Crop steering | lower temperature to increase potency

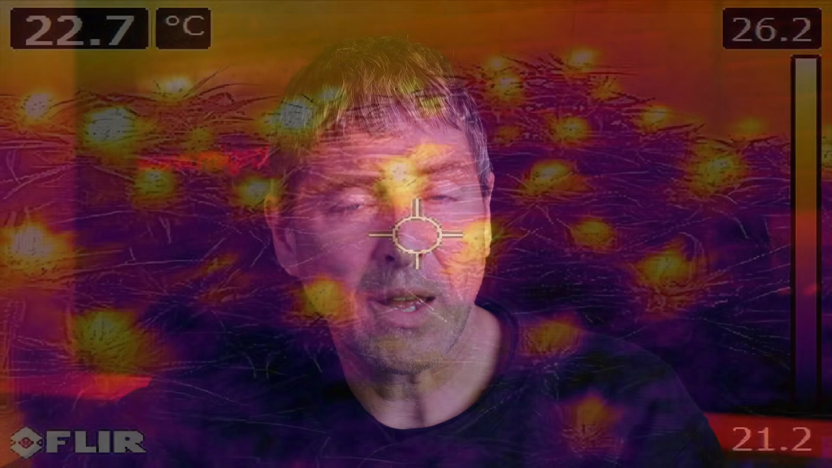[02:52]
On screen: spot 22.7°C
In HID, with a HPS system, this can be quite a lot of radiated heat. And the bud temperatures can be considerably higher than the room temperature itself.
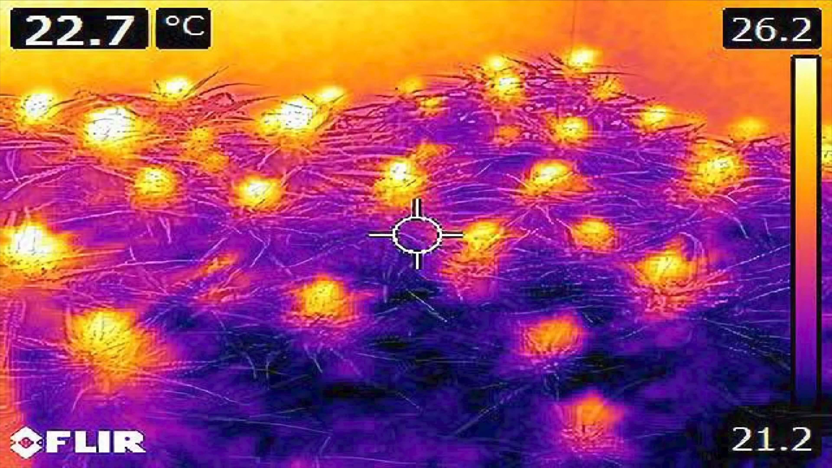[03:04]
On screen: spot 22.7°C
That can again be 3 or 4 degrees centigrade or 7 or 8 degrees Fahrenheit.